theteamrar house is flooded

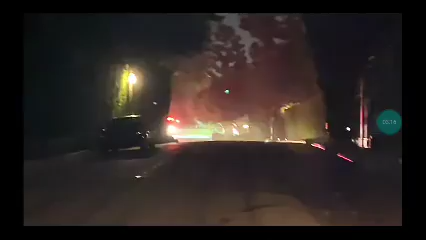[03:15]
fire truck oh we have a fire truck this is the second time oh boy